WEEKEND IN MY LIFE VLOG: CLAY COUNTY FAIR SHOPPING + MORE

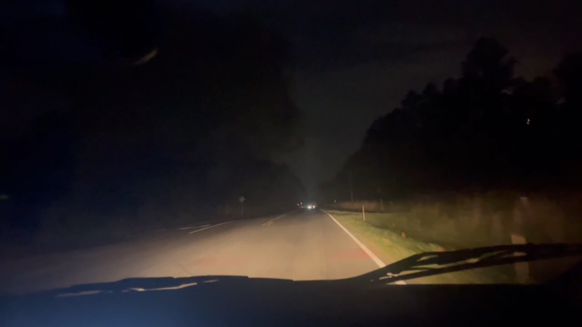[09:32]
They have no street lights. Like, how do y'all see out here? Like, how do y'all see? Y'all got no dang street lights. This is trucker's life, baby. Look at that moon, though. That moon look pretty. I'm sorry I look kind of dirty, y'all. I just left the fair. Let me clean it for you guys. Like, oh. Look, that's why they drive with their high beams. I did not. get the high beam thing until now.
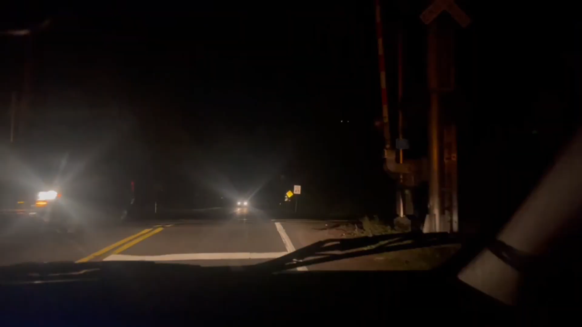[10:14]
Ooh, almost got hit by a car. But I didn't invite him. Why didn't he ask?